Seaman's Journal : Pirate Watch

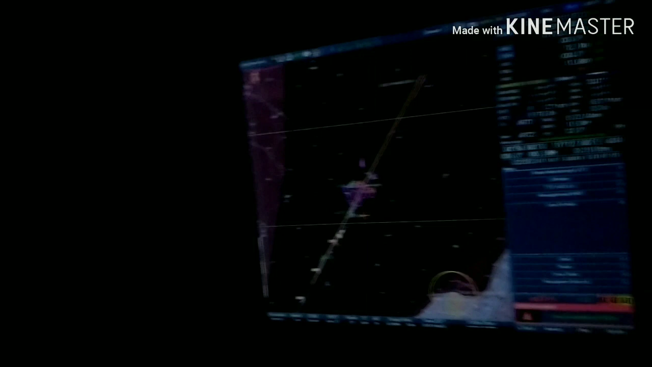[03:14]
Yan, ito yung Eclis. Yan guys, may mga kasabay naman kaming barko.
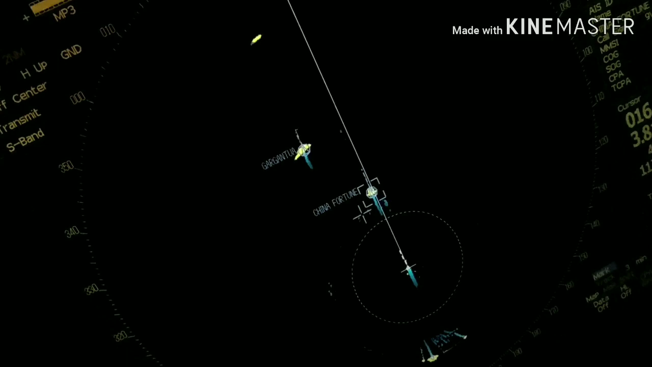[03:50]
Yan, mga kasabay namin. Si Gargantua saka si China Fortune.